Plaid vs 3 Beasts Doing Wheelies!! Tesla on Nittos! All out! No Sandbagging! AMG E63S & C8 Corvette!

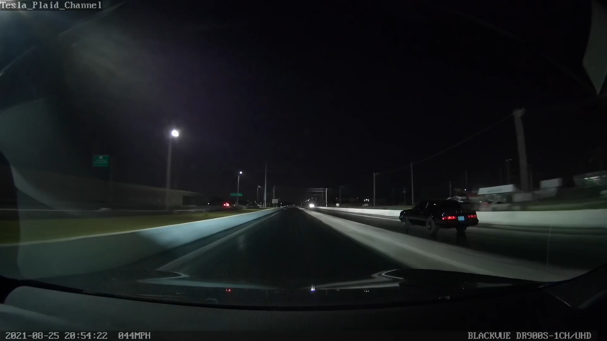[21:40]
I think he red light. I think I'm going to pass him anyway. Whoa!